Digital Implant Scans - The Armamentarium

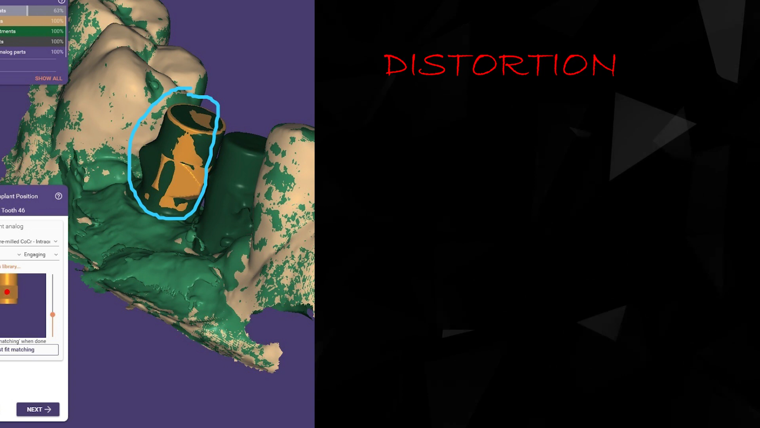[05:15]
this distortion is not enough to be seen with the naked eye but suddenly you start having misfits with your restorations in
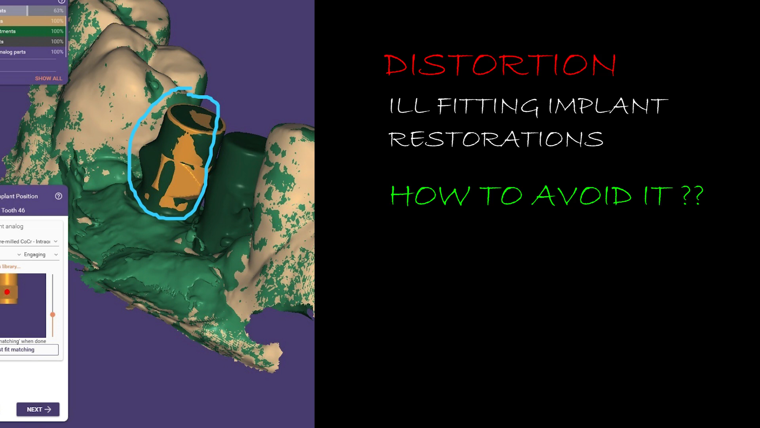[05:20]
order to avoid this problem we must use the correct sterilization protocols an alternative method is to cold sterilize them to maintain the structure of your scan bodies for a longer period but be ready to change the scan bodies after some time since they will